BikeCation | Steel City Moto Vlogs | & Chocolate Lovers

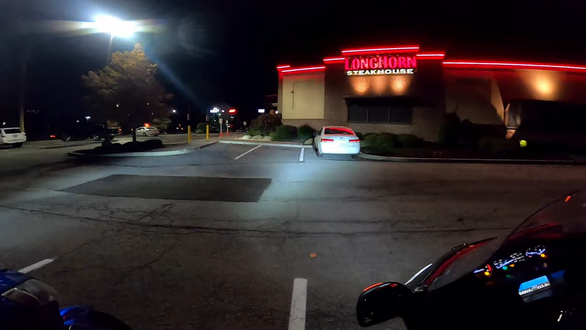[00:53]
Okay, we are wrapping up a wonderful day and a beautiful night. Longhorn Steakhouse.